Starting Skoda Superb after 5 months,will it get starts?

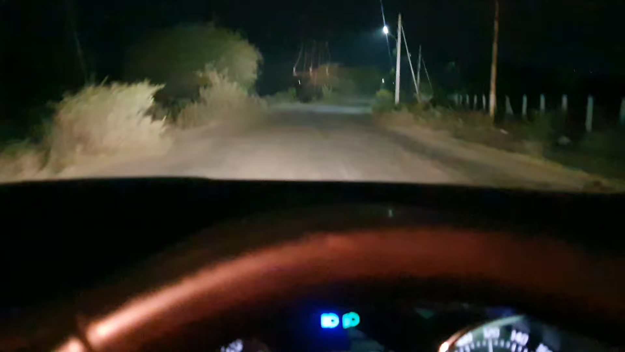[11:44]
अब यहां पर देखे यह जो कार है वह हम ड्राइव कर रहे है राउंड आदे घंटे से और जो कार है वह बहुत ही मक्षन चल रही है सिब अभी कल जो कार है उसे स्कैन करने के
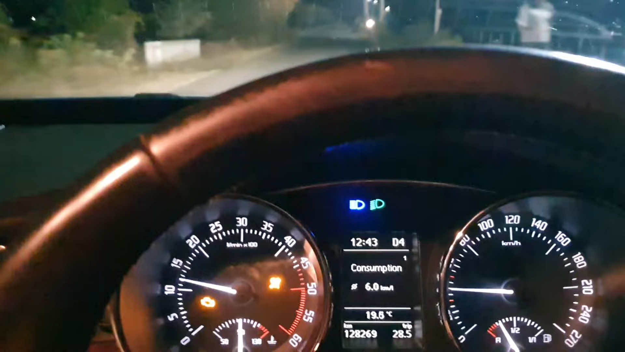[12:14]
भी हो तो मेरे कहल से वह ही होगा और यहां पर देखिए अभी यह जो
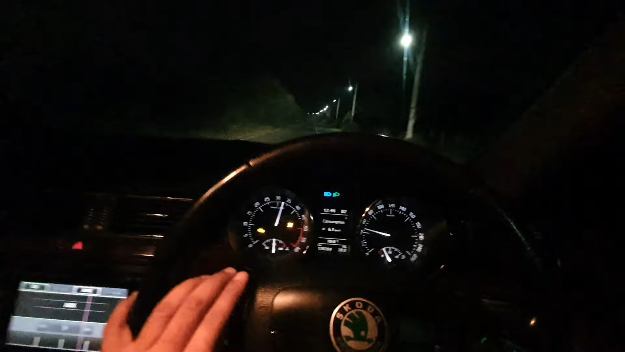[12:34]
और पीकप आप सब्से एक ऑर देख लीजिए पीकप क्या ही जबरदस्त है अंधेरा होने की बज़े से कुछ ज्यादा भागाने का मन नहीं हो रहा है